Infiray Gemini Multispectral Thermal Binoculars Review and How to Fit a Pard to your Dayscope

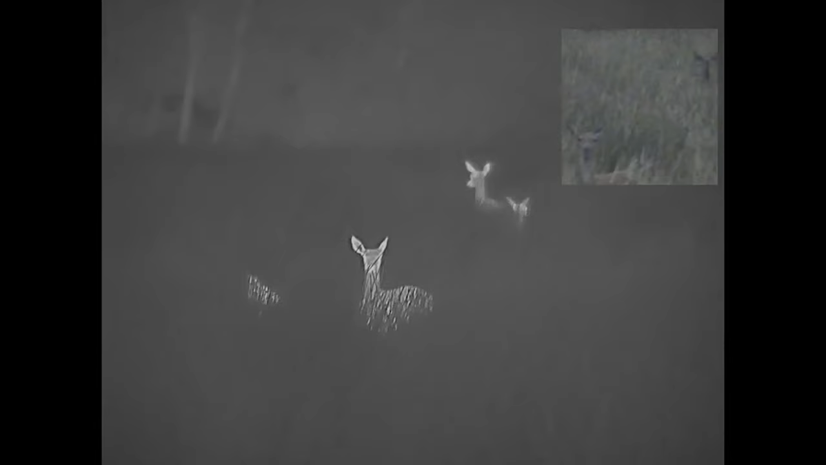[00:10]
But first, Ashley takes a look at the brand new Infra-ray Gemini multi-spectral thermal imaging binoculars and takes them out on a stalk in the hills in Northern Ireland.
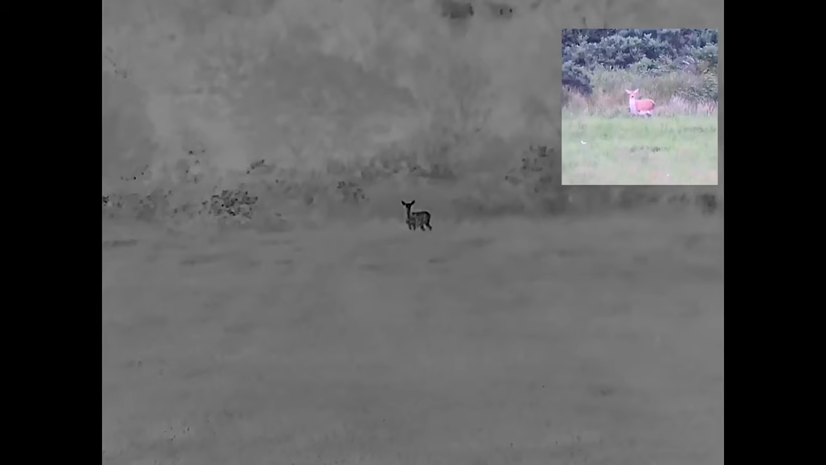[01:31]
They have a night vision channel. They come with an IR torch giving you full night vision infrared capability. They also have fusion mode where
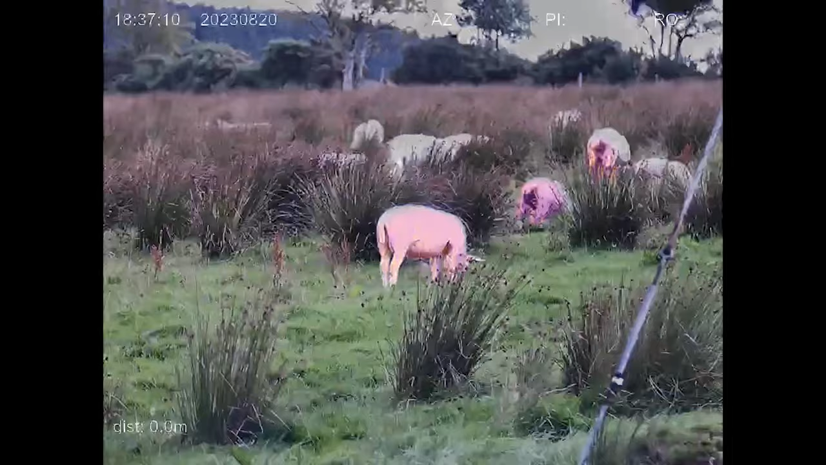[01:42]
they overlay the thermal image onto either the night vision mode or the optical mode. These do everything.
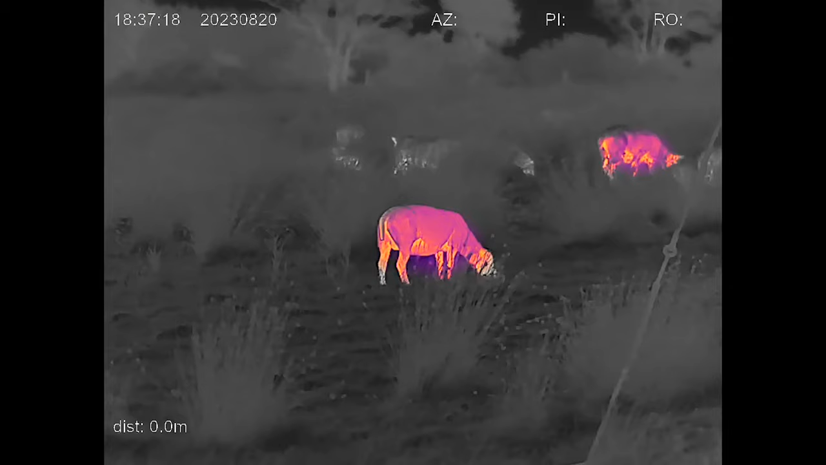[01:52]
They have picture in picture. You can look at thermal image and in the top corner you can have an optical image.
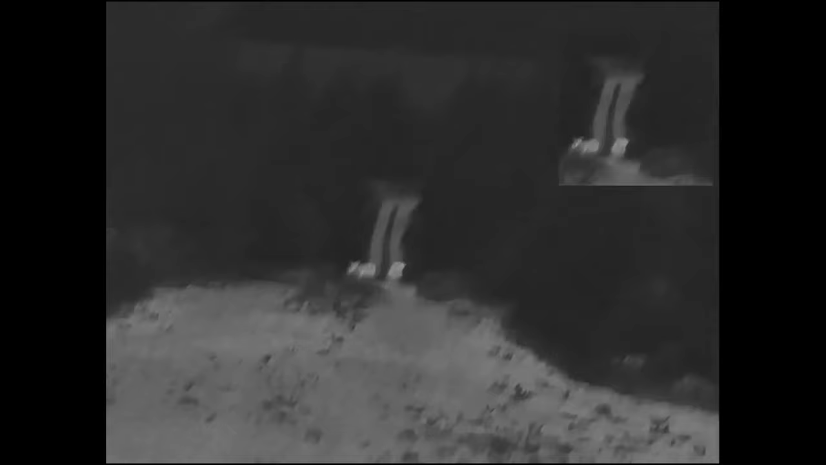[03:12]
We've got some farm animals and things as well.
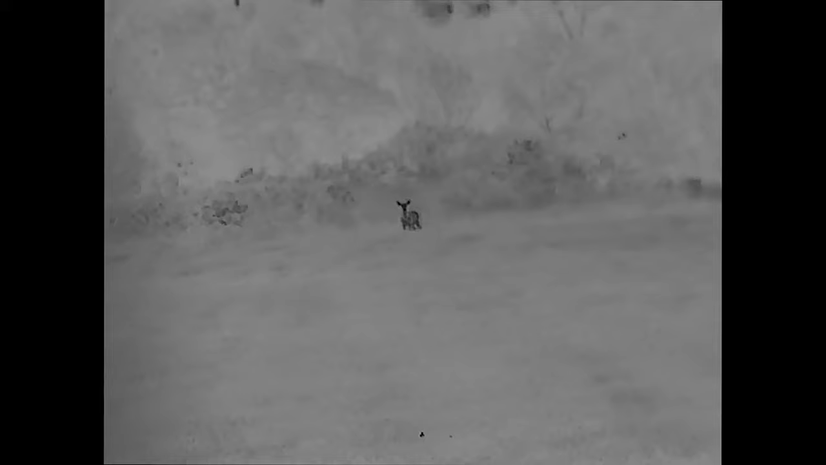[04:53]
Unfortunately at this time it was just two hinds I'm actually out here it's stag season here in Northern Ireland so we're going to have to give these a miss but it was really really good to be able to spot these
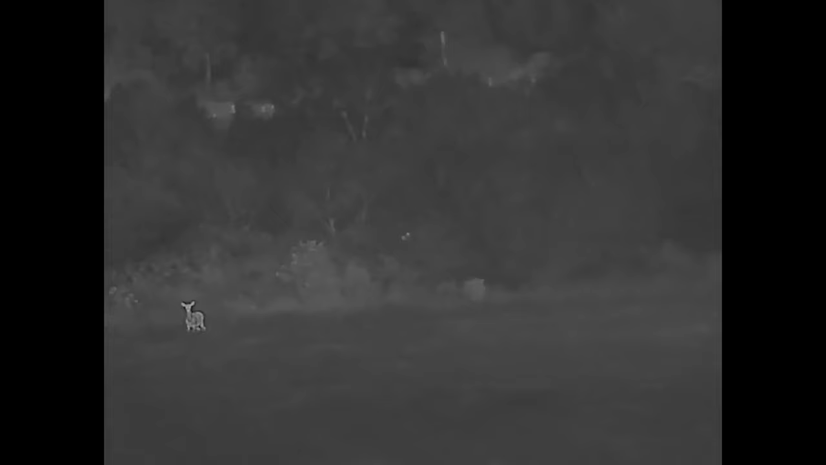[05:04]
with the thermal and then switch to the optical channel just to confirm if it was a small prigot or actually a hind.
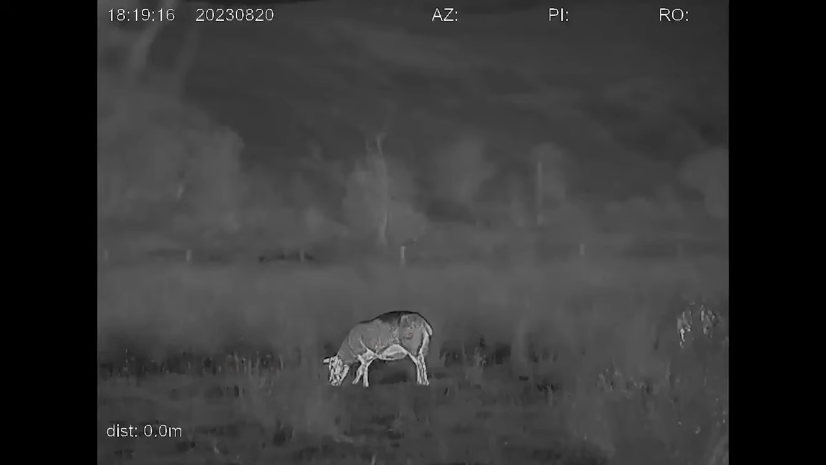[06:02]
It's not really known for deer to be in that area but I thought you know it's worth a it's worth a chance to see what it was but again straight to the
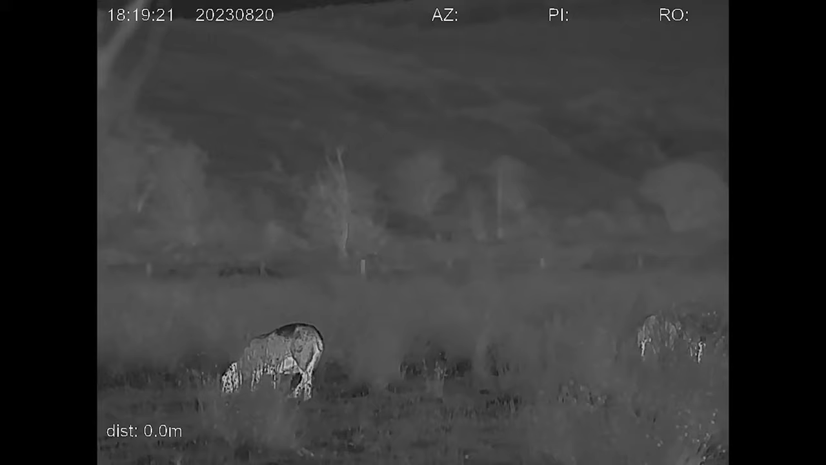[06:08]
optical channel quick zoom in know exactly what they were. The laser range finder here is accurate out to 1200 meters and these have a detection range